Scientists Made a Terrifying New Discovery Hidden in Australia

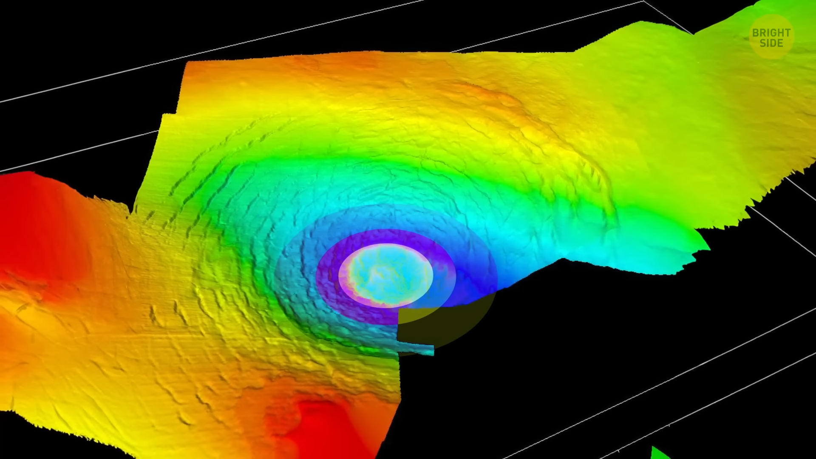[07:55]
It has a raised middle, a ring of broken rock, and even little mini-craters left by debris that flew back down after the hit.
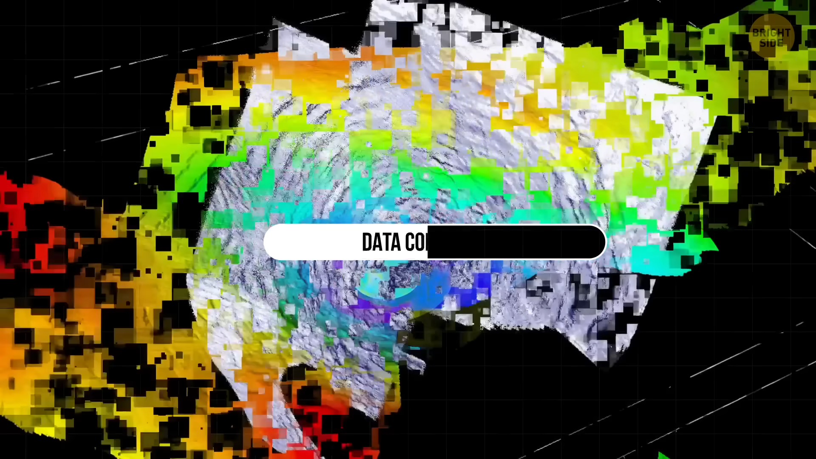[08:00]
The cracks in the rocks were stretched apart on one side and squished on the other.
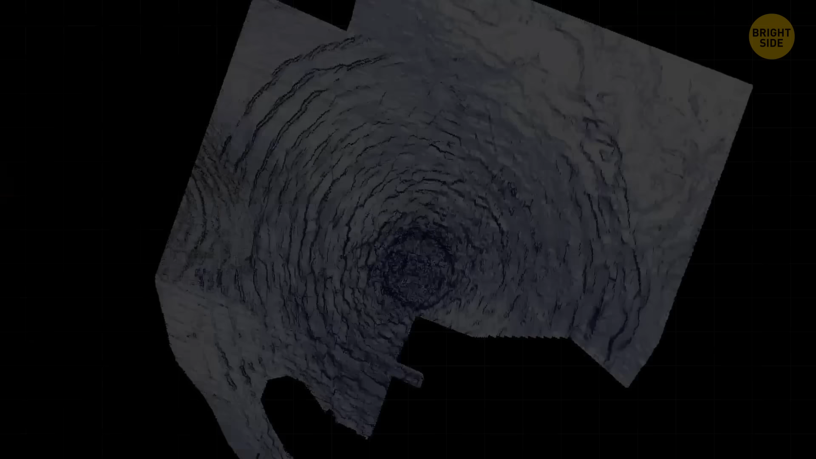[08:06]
It was proof that the asteroid came in at an angle, not a straight shot.